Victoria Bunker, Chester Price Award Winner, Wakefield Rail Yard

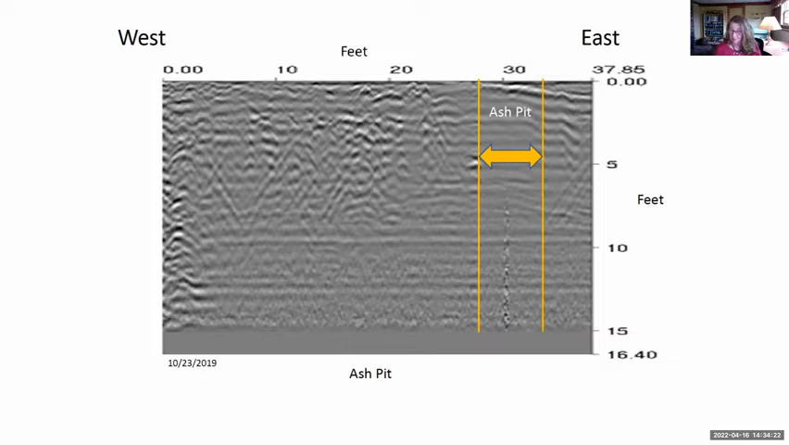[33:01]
I'm confident that the results of the ground penetrating radar confirm that there is an underground component to what we saw on the surface. Aha. But there's always a surprise.
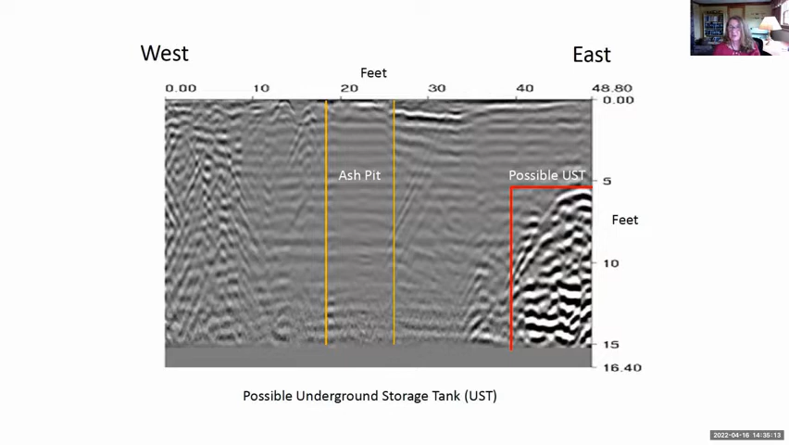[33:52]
And you know, quite honestly, this is why, as an archaeologist, doing surface survey in a real yard is wonderful, but doing subsurface survey, caution, because you never know what kind of buried materials you might run into, such as an underground storage tank. Moving further into the rail yard, the next important place would have been the supervisor's office.
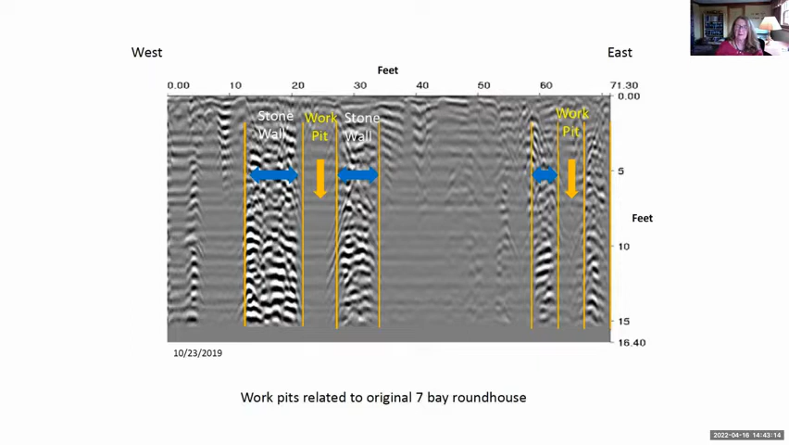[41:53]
The pits were about 60 feet in length. They would go in and work above their heads on repairing the locomotives that were parked in the building.